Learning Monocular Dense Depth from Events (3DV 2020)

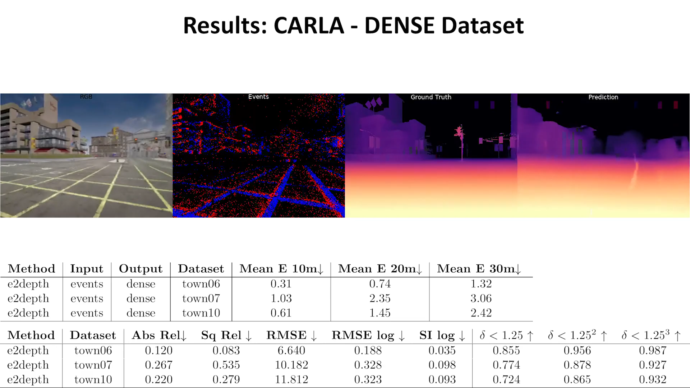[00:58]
DENS split into five sequences for training,
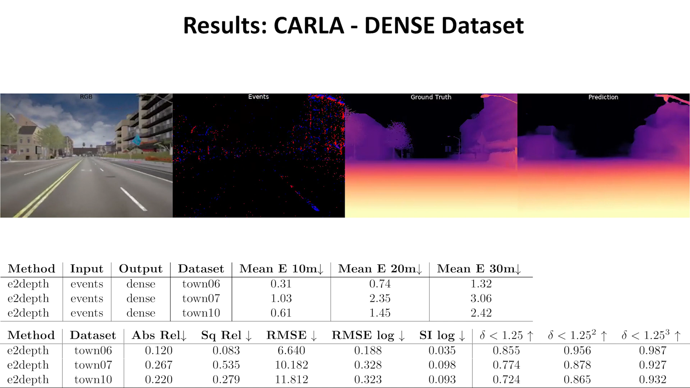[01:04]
two sequences for validation and one sequence for testing. Our event-based network predicts depth with state-of-the-art accuracy. We fine-tune our network in real data using the NVSEC dataset.
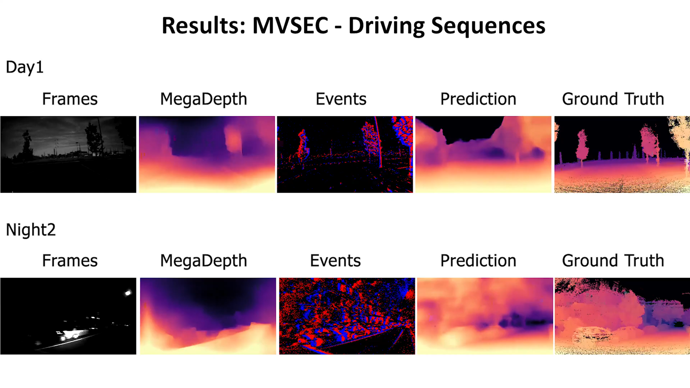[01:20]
We evaluate it in driving scenarios at different vehicle velocities and illumination conditions, ranging from day to night. Our results significantly improve previous event-based methods.